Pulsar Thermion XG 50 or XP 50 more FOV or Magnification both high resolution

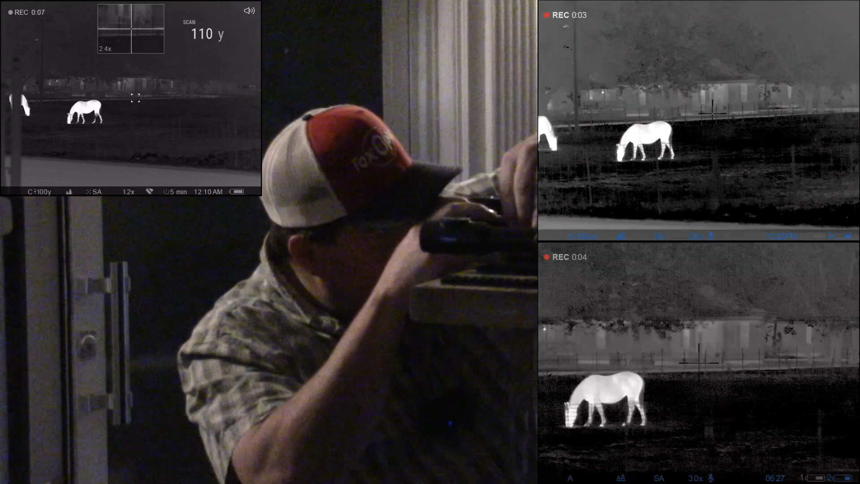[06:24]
on all of them which is basically just calibration so I've got this one in the scan mode on the range finder as you can see them horses are that one's 61 yards that one's about 72 so I'm going to hold right there so you can kind of see between the difference in field of view between those two and then we'll bump magnification
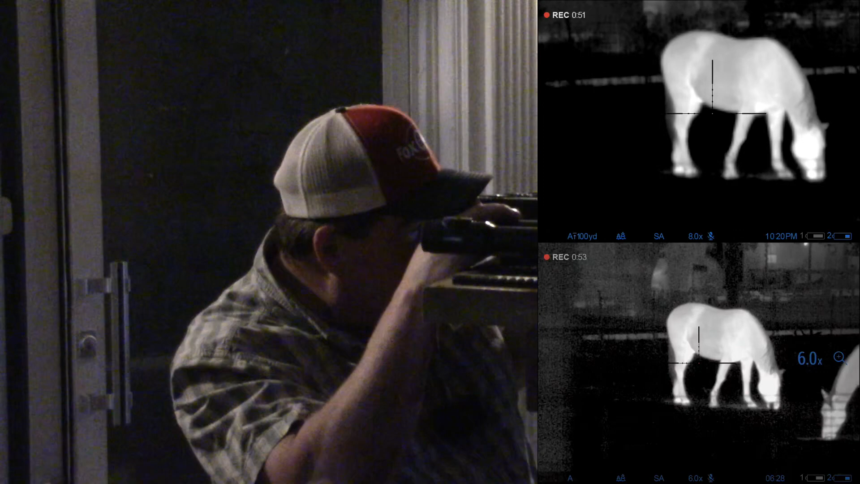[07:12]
there's 12 in the xg there's 24 in the xg and 16 in the xp
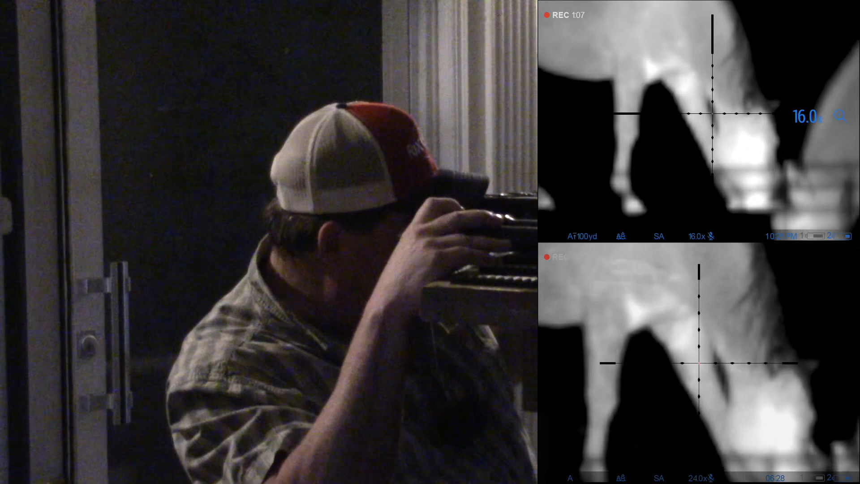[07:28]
let's roll back here
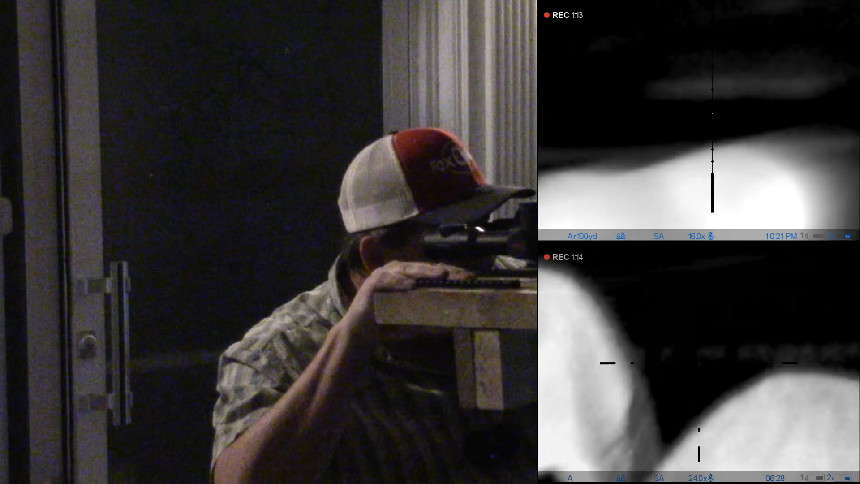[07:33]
distance so I've got that bin back here we'll see if we can ping that bin